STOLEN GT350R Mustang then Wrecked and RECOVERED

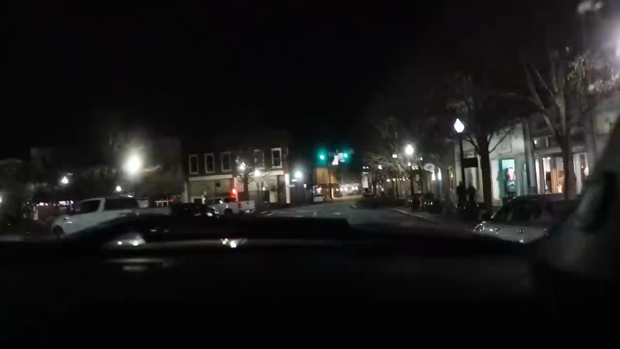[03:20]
If we just see it parked, I mean, it's like 8 o'clock, 9 o'clock on a Tuesday night. I don't know what he's doing, so we're just looking around. There's people at his house, if he pulls back up, they'll let us know. Got some friends in the area, they're helping us out, so it's great.
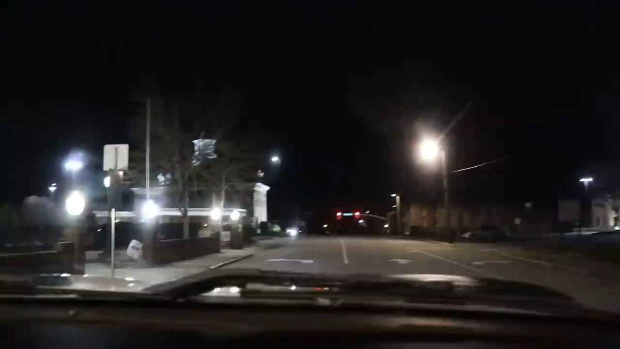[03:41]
We're just driving around, scoping the area, looking for our Mustang. No updates yet.